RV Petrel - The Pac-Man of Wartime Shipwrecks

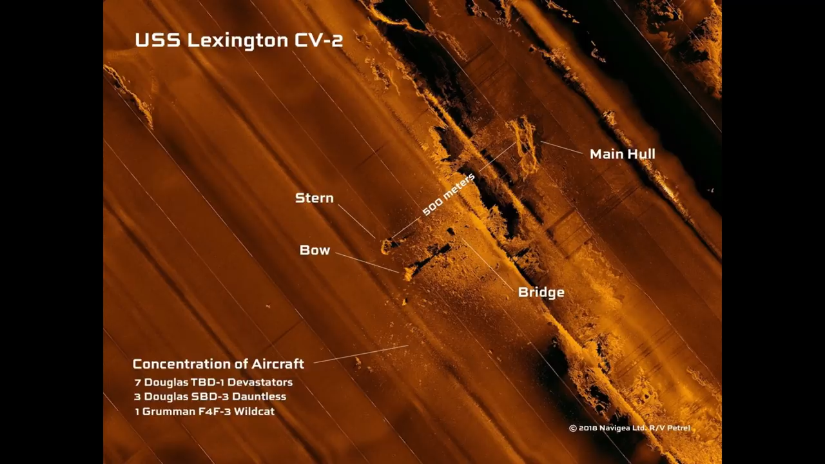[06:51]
uss lexington followed shortly thereafter by locating the uss
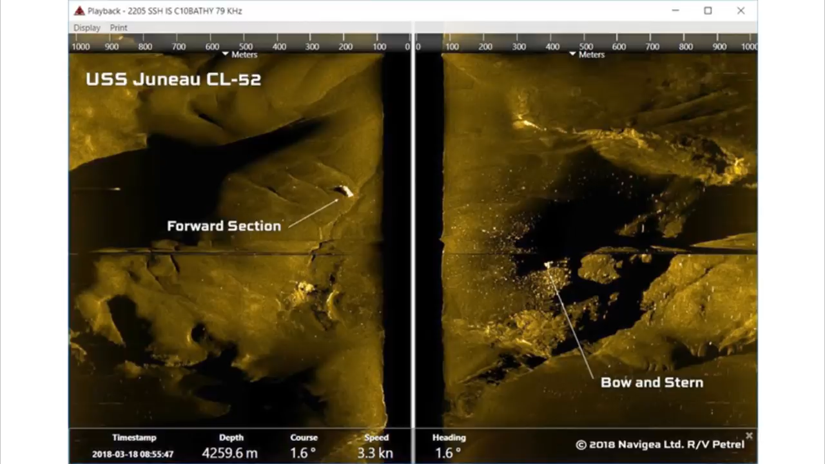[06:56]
On screen: depth 4259.6 m, speed 3.3 kn
juno off guadalcanal the ship that took the five sullivan brothers with it the next month it was the turn of the brooklyn
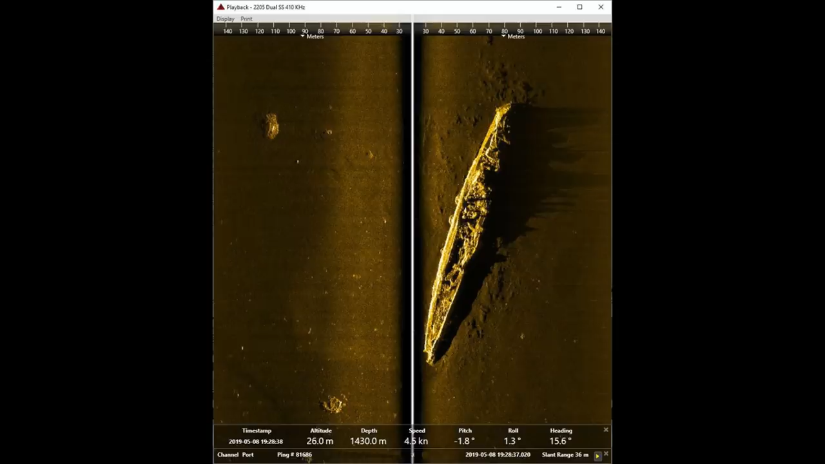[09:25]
On screen: depth 1430.0 m
this also revealed something of a pattern whilst many world war ii german
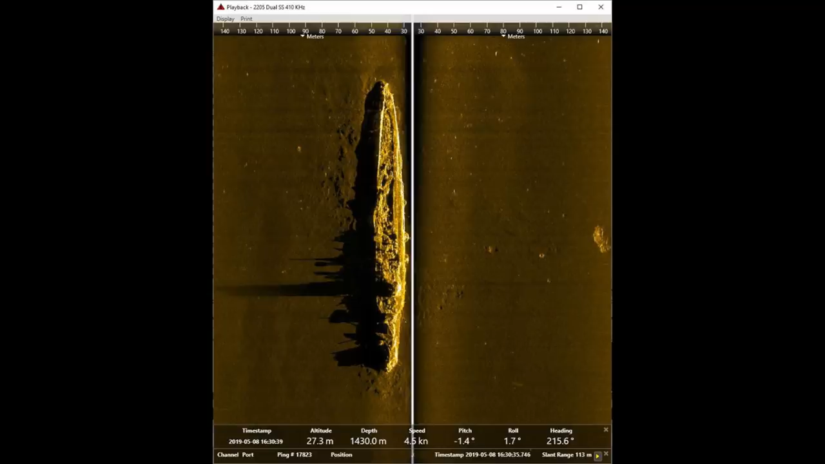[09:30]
On screen: depth 1430.0 m
ships had their sterns break off when they were badly hit or sunk the japanese
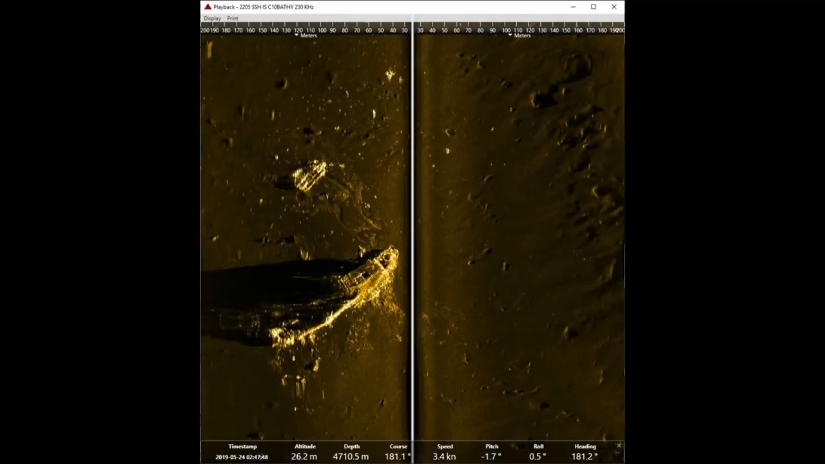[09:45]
On screen: speed 3.4 kn
time of publishing which was really a month of carriers the first wreck found was
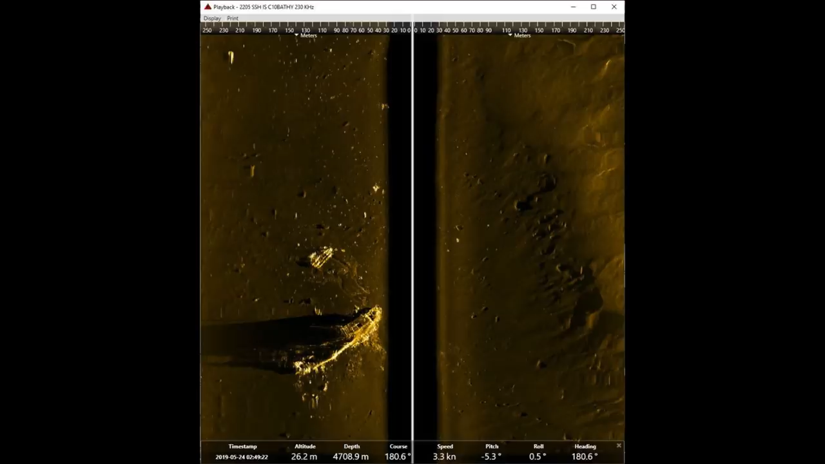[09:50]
On screen: speed 3.3 kn
the uss st low an escort carrier sunk during the battle of late gulf by one of the first kamikaze strikes sitting right on the edge of a deep sea trench then of course came the big news the two original japanese fleet carriers akagi and karga were located within two days of each other marking the
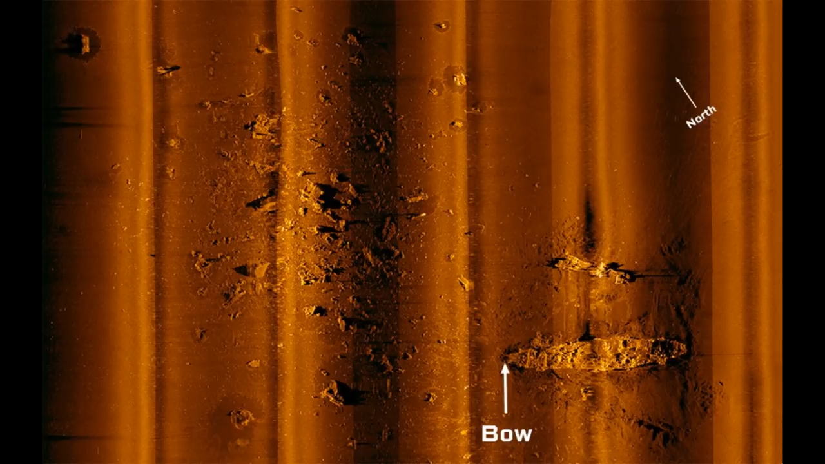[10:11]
first two of the japanese navy's lost carrier fleet to be located and as you can see both of them took a fair bit of a battering both above water and in
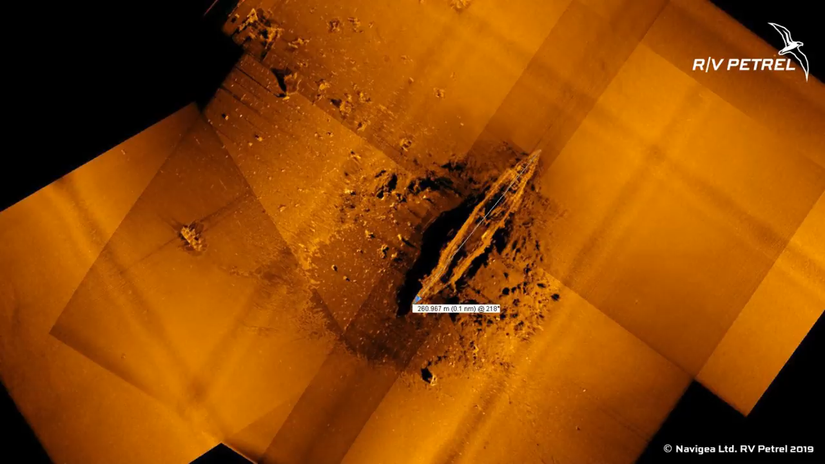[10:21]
akagi's case especially when it hit the seabed six days later the cruiser chakai showed up also right on the edge of a deep sea
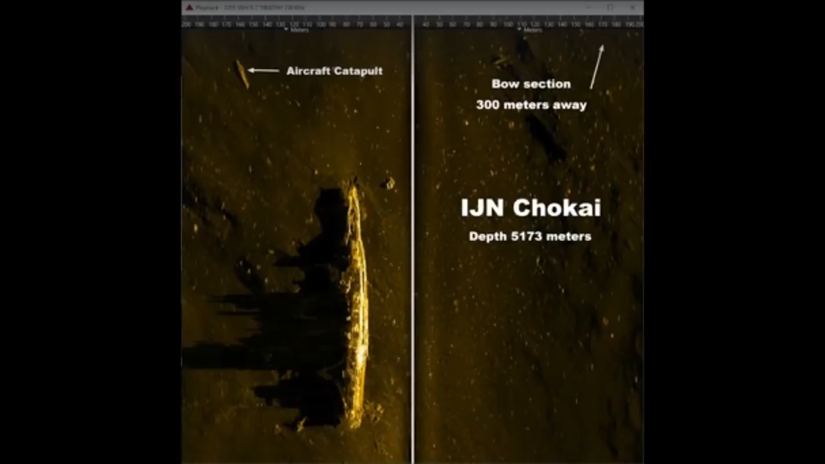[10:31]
trench and then a couple of weeks ago came even better news now back when i made the video on the battle of samar i